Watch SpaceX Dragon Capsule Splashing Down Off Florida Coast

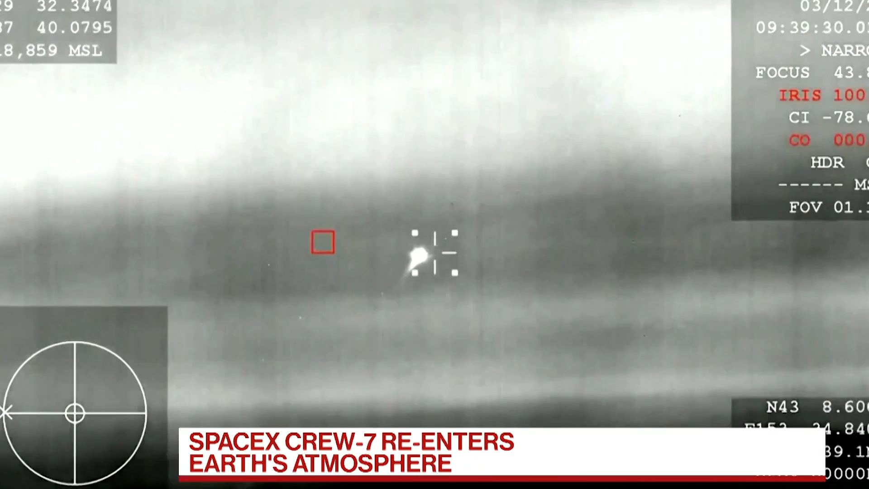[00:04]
Live pictures as the SpaceX Dragon capsule re-enters the Earth's atmosphere, carrying Crew-7. They took off, by the way, August of last year. The six-month mission marks the company's seventh operational human space flight to the International Space Station under NASA's Commercial Crew Program.